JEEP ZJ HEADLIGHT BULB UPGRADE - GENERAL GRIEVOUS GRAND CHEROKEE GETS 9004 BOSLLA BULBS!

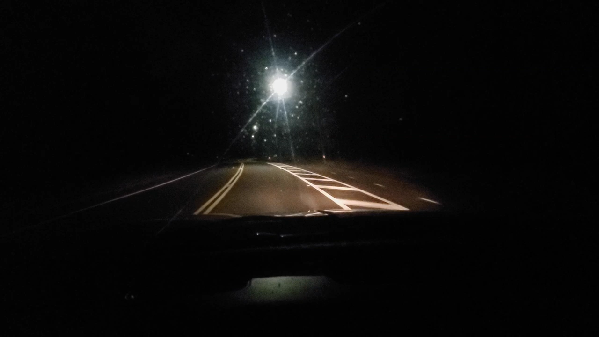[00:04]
all right these factory bulbs are not cutting it the brights are dim and
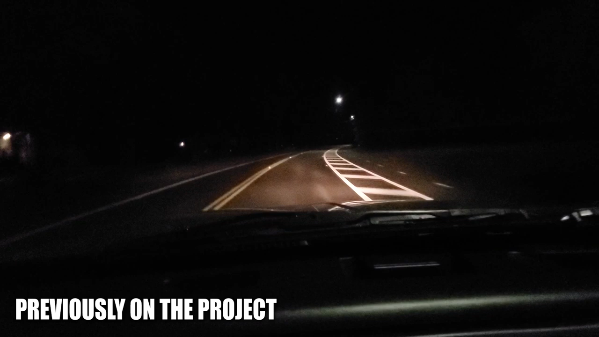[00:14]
the dims are basically non-existent oh boy all right time to get new lights these headlights